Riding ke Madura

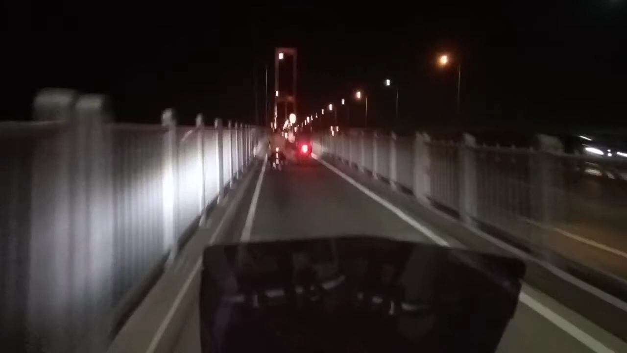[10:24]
Di sini Suramadu sisi Madura guys. Kita balik pulang ke arah Surabaya.
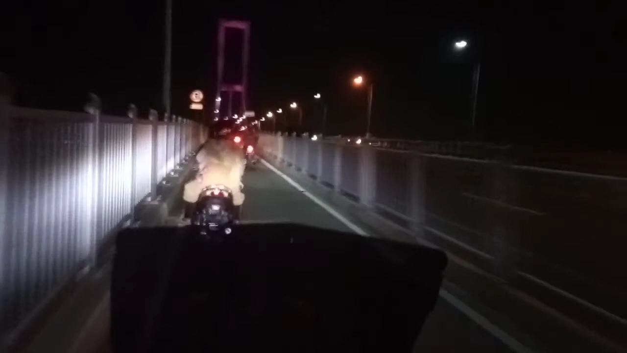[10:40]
Ini Suramadu dari sisi Madura. Udah jam 6 lewat dikit, tapi di sini udah gelap kondisinya.
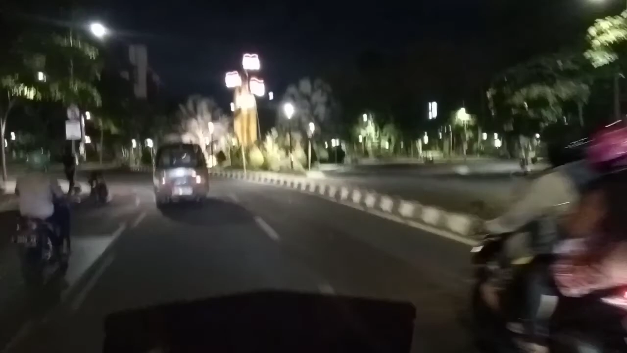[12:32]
Ini biar ada unsur 17-annya dikit, kita muter dulu ke Monumen Bambu Runcing ini guys di Surabaya. Nih, tapi kayaknya Surabaya malam ini sepi nih ya. Mungkin karena masih dalam PPKM, entah udah level berapa nggak tahu, tapi nih sepi.
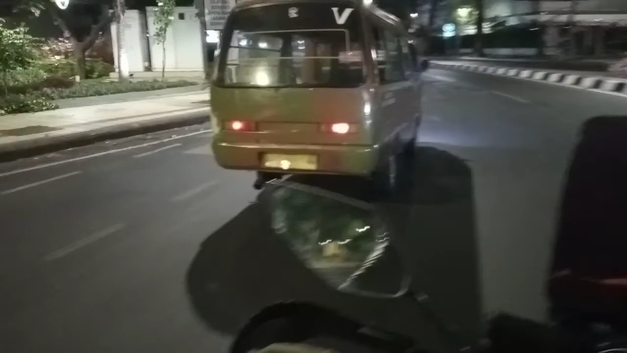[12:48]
Biasanya ramai nih di sini. Jadi kita lewat di Tugu ini nih, Bambu Runcing nih.
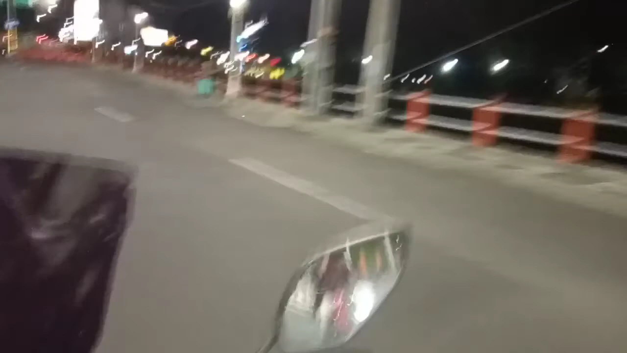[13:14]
Lanjut kita lewat ke deket ini guys, stasiun Gubeng.
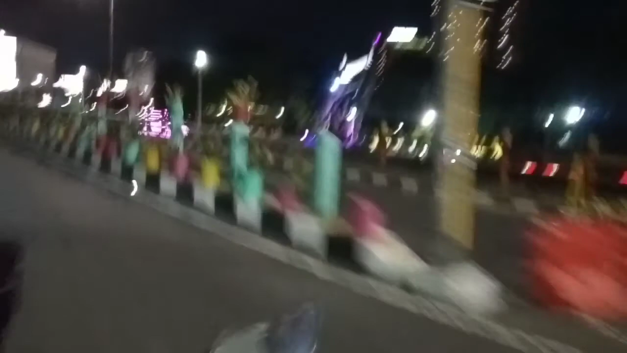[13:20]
Di sini ada satu lagi patung Sura dan Baya. Jadi patung Surabaya itu bukan cuma ada di KBS di
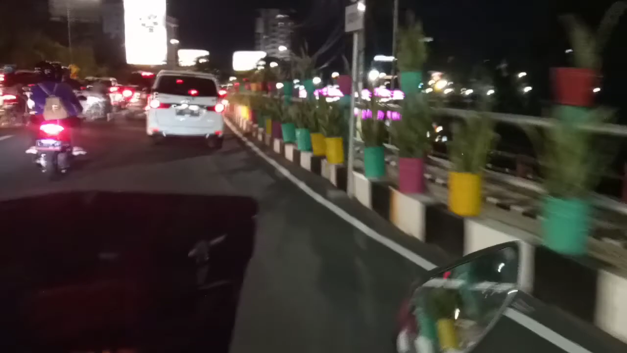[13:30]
Kebun Binatang Surabaya, tapi di sini juga ada dekatnya stasiun Gubeng,